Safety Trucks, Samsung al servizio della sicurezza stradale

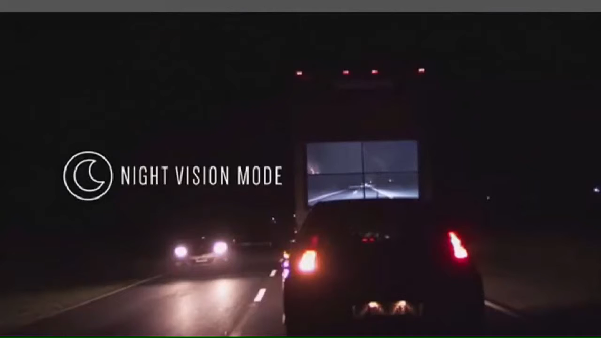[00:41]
numeri che spaventano e per questo hanno spinto la Samsung a investire in questi safety tracks. I camion con lo schermo sul retro poi danno una perfetta visione della situazione dall'altra parte della corsia anche nelle ore notturne.